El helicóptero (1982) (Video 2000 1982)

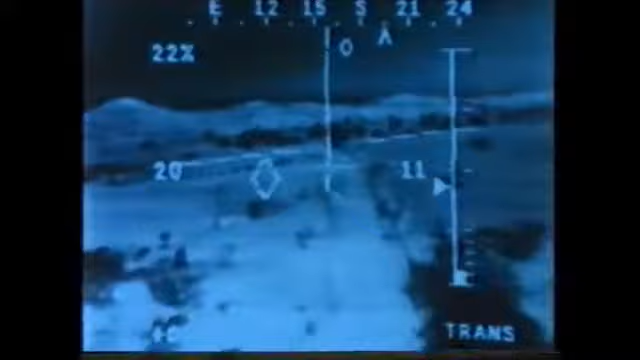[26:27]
Su precisión como arma de guerra queda realzada por el monóculo de aspecto terrible del piloto. Es en realidad una mira y un telémetro.
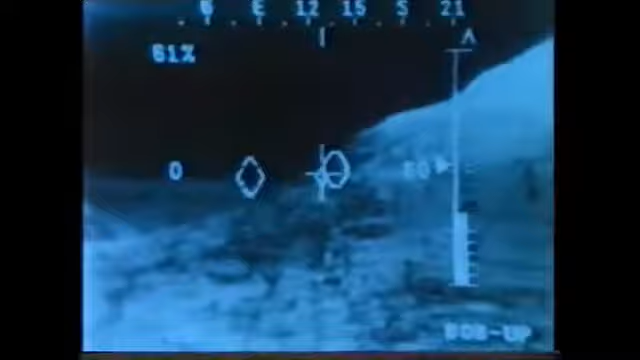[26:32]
El monóculo desarrolla una imagen reflejada de una pequeña pantalla de televisión abrazada a un lado de su casco.